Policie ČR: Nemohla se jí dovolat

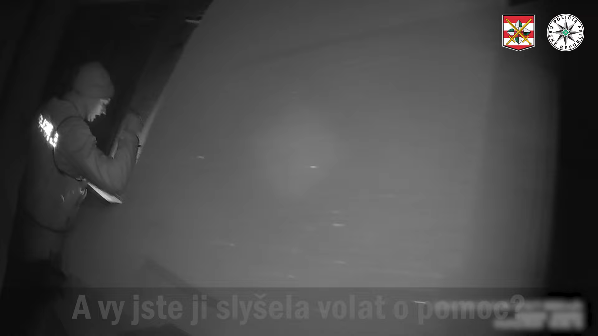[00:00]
Abyste uslyšela volat do pomoc? Když jsem tak dala ucho a bylo ticho,
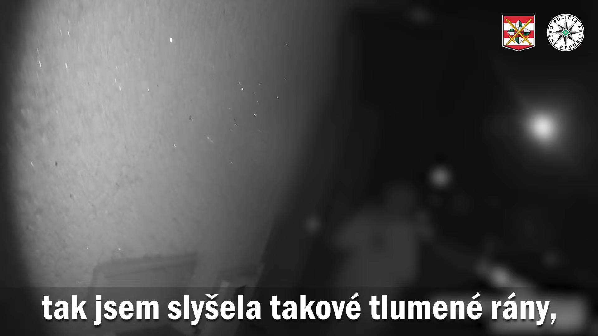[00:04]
tak jsem slyšel takové tlumené rány, jako kdyby něčím nějakou hlukou. Paní tam lejší, jel zemi.
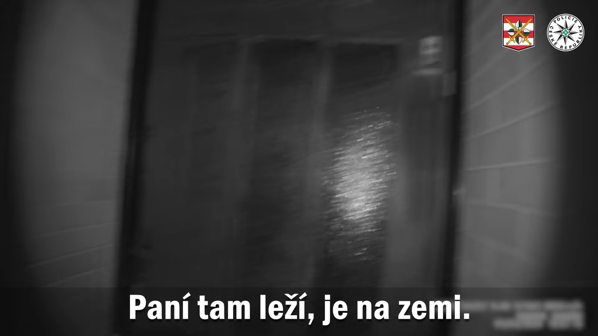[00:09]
Jo jo, vidím. Mám pěchý, vykopně dveře asi. Hejbe se? Jo jo, hejbe se.
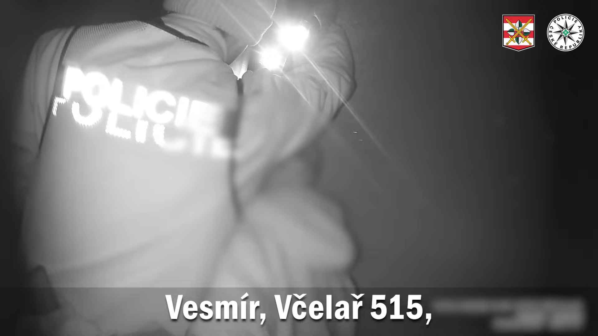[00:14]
Vesmír včelař 515 a vidíme starou paní ležet v obyváku na zemi. Hejbe se. Jo, máme erární klíč, nejde nám to otevřít. Jo, z důvodu hrozící obavy o život, tak vyrazíme dveře.
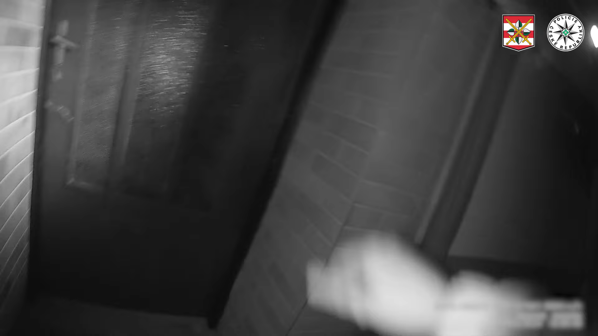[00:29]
Jak dlouho tady ležíte?
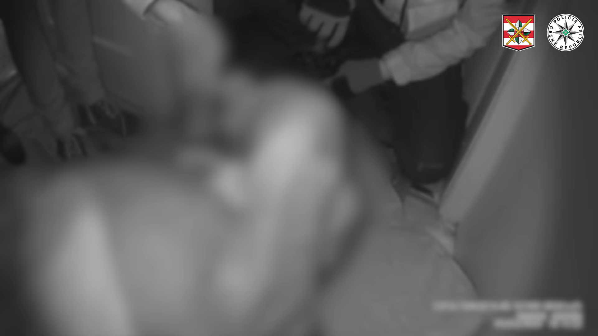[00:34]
Od dvou hodin. Od dvou hodin. Jo, prosím tě, tak nám ji záchranku semka pošli jo, paní tady ležela o dvou hodin. A nevíme, co se jí přesně stalo, tak ať se na ní záchranaři podívají.